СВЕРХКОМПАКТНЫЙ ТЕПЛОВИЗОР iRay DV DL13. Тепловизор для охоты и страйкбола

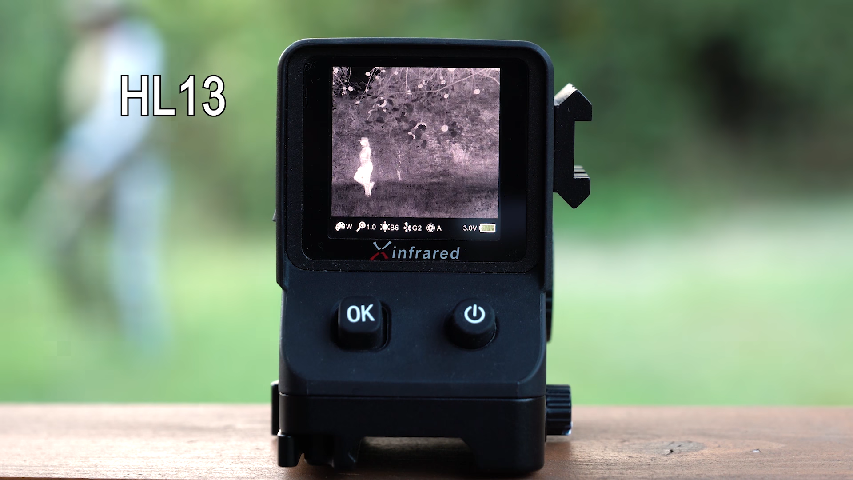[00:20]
На своем канале я уже неоднократно обозревал тепловизоры от бренда IRA,
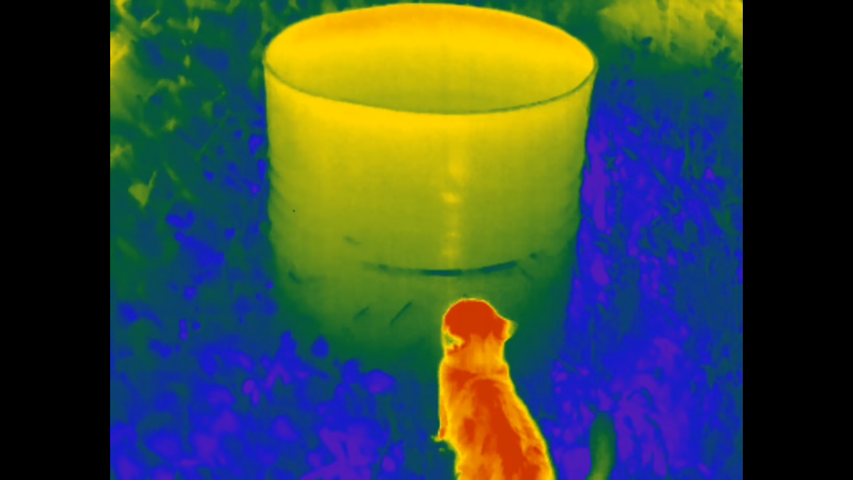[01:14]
При этом начинка в устройстве вполне себе топовая,
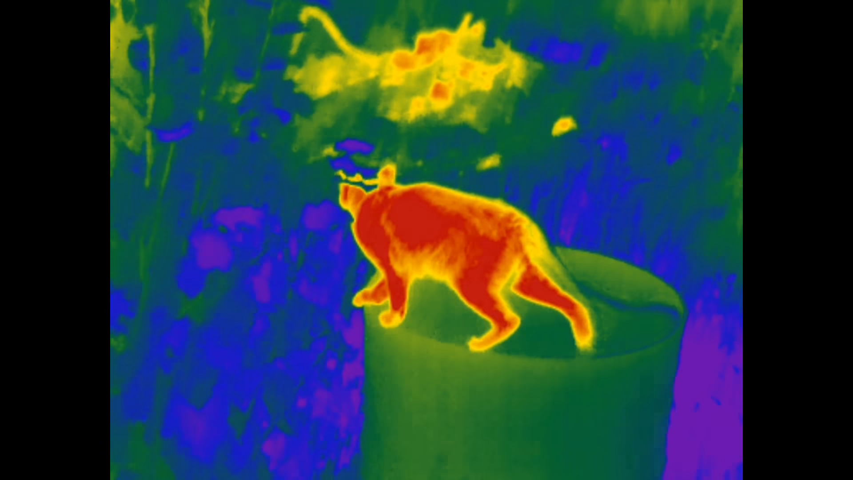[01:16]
примерно того же уровня, что и в более дорогих полноразмерных моделях от того же IRA.
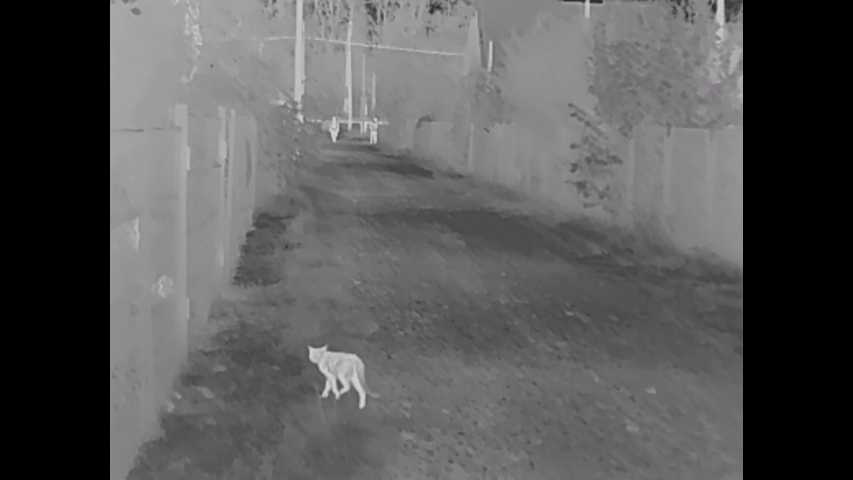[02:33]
примерно на пару часов непрерывной работы в зависимости от температуры воздуха.
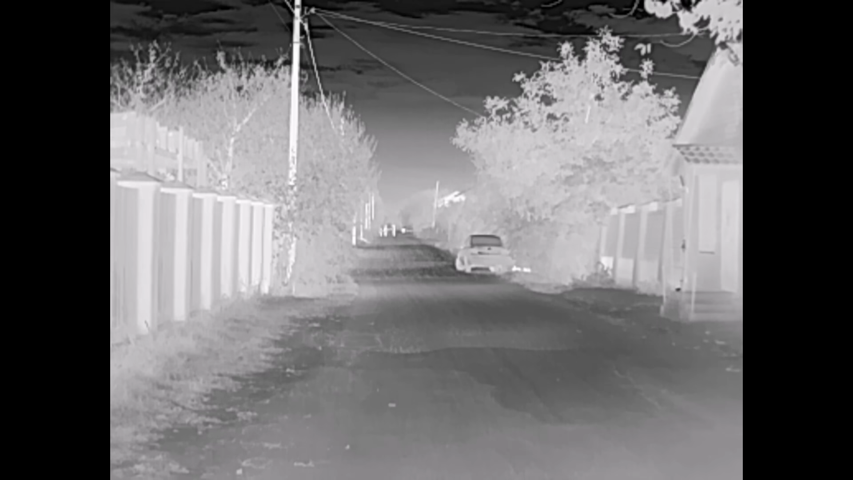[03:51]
прибор отлично подходит для обнаружения тепловых целей на малых и средних дистанциях. Например, тепловой объект размером с человека можно обнаружить на дистанции примерно до полукилометра.
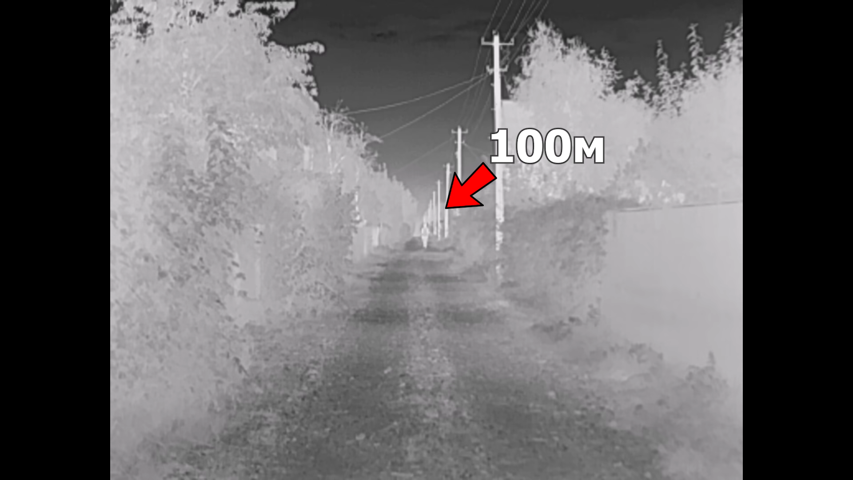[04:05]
Но вот идентифицировать человека вы сможете только со 100-150 метров.
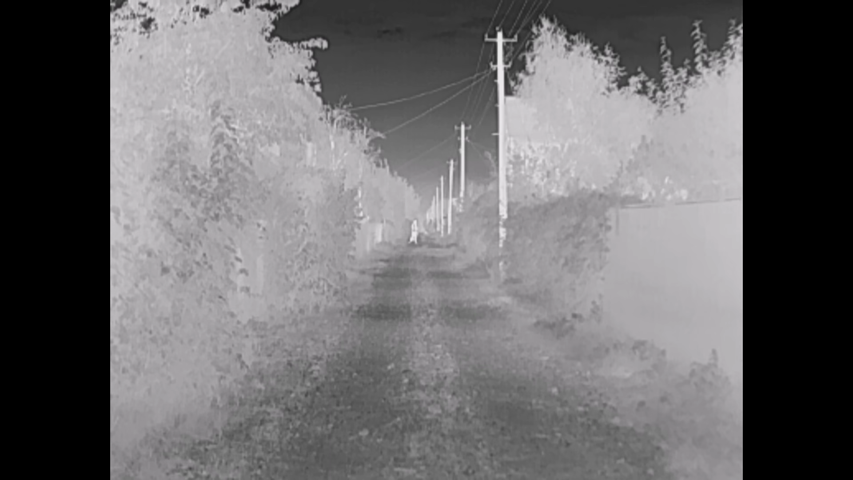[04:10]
То есть для охоты и страйкбола в ночных условиях этот тепловизор вполне подходит,